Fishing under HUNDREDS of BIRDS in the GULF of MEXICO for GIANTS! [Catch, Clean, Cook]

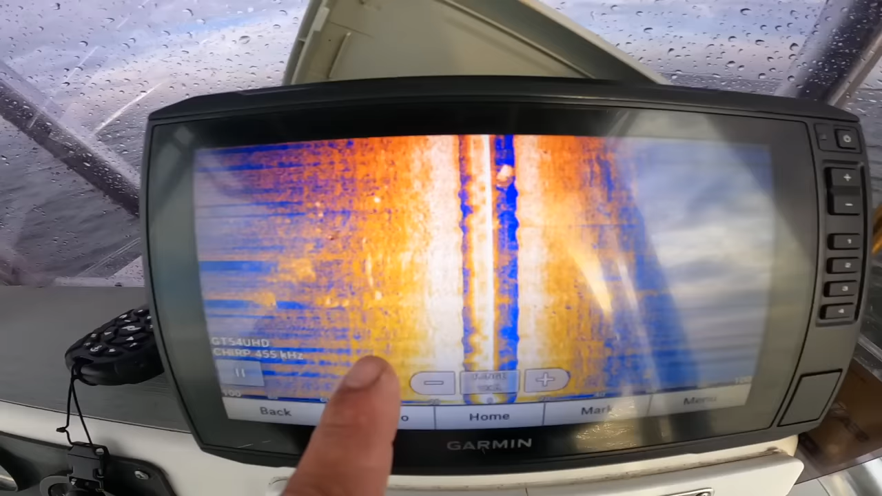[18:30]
okay so see how there's not much that might be some bait but that school is right beside the boat
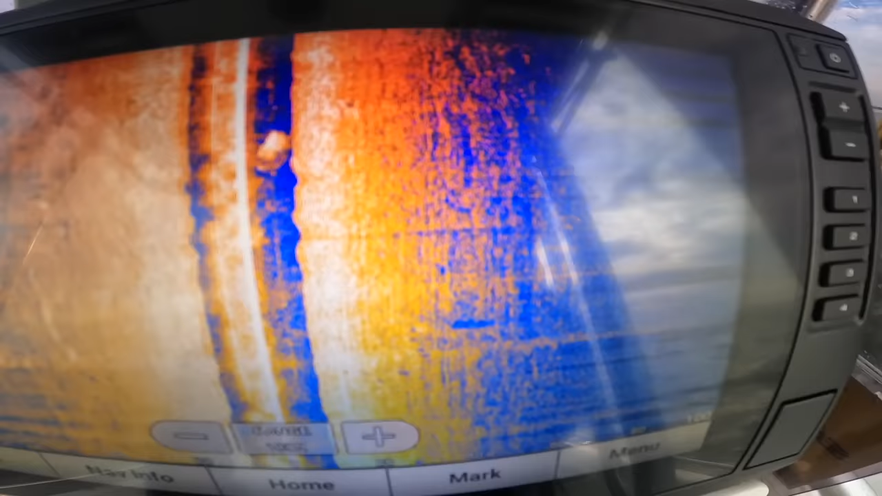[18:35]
i guess i'm gonna cast back out into them